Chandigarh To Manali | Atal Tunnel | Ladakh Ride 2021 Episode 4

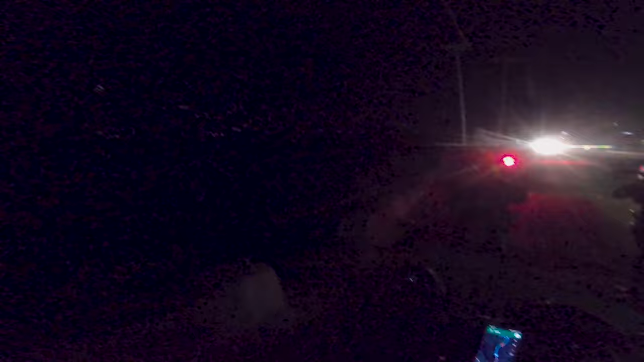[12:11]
यहाँ पे देखो अगर दिख रहा होगा छोटा मोटा लाइट जो हिली एरिया पे है,
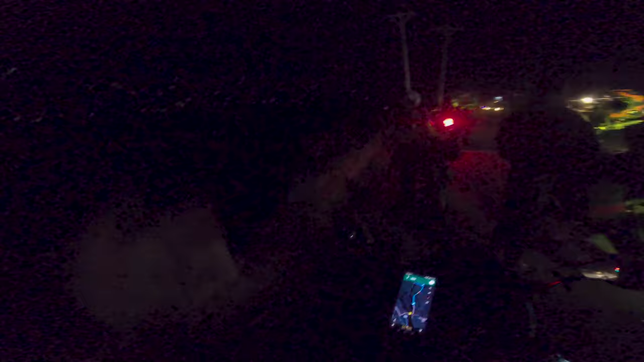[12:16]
तो यहाँ से कुछ 41 किलोमीटर्स है, थोड़ा सा पुश कर रहे हैं और राइड इन में रुक रहे हैं जहाँ पे JS पाजी रुकते हैं।
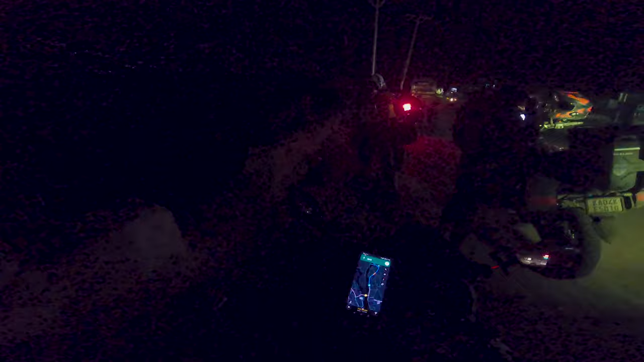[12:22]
और अभी यहाँ से निकलेंगे, 1 hour 18 minutes दिखा रहे हैं। बहुत प्यारी सिटी बसी हुई है, मतलब ये पूरा पॉश एरिया है।
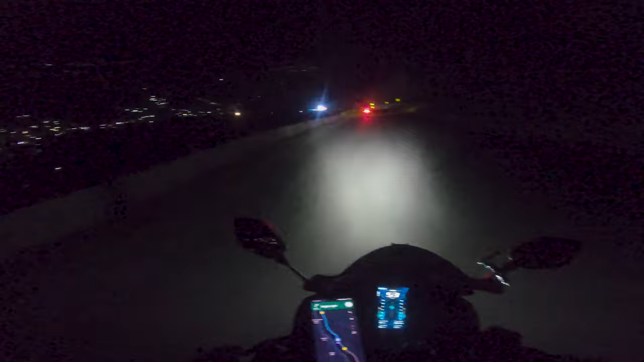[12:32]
तो अभी हम लोग मनाली की तरफ जैसे जैसे जाते जा रहे हैं हवा और ठंडी होती जा रही है। तो अभी हम लोगों का जो स्टे है वो है राइड इन कैफे, जो ये रास्ता है इधर से।
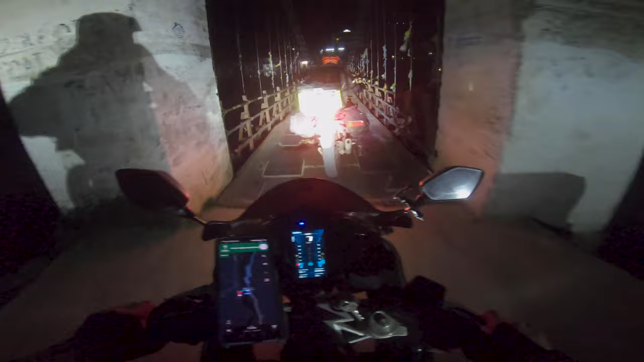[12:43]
अरे
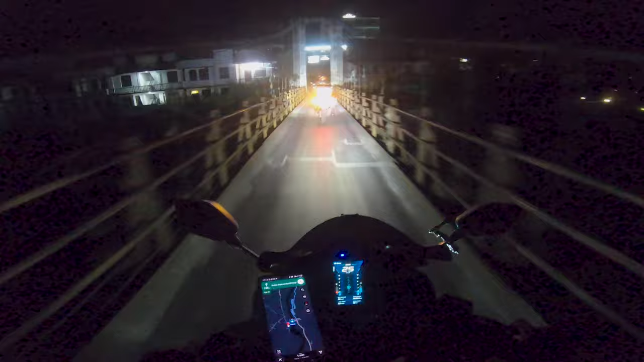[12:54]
हाँ ठीक है, तो ये यहाँ पे ये देखो छोटा सा थोड़ा सा पुल बना हुआ है और यहाँ से
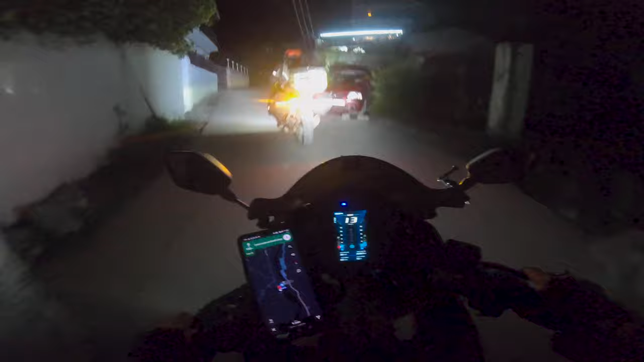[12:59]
क्रॉस करके यहाँ पे आ जाता है होटल राइड इन।
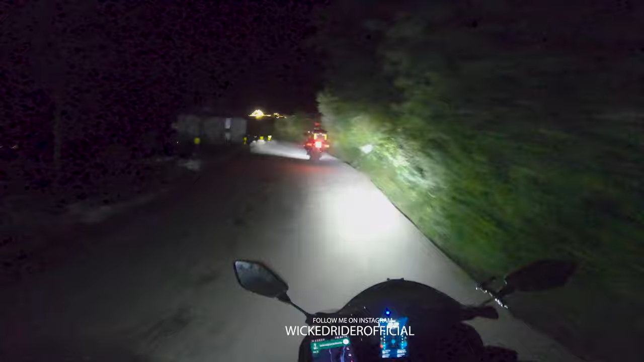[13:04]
ये जैसे जो लाइट वाइट पूरा चमक रहा है, दैट इज होटल राइड इन। बहुत ही ब्यूटीफुल प्लेस पे है।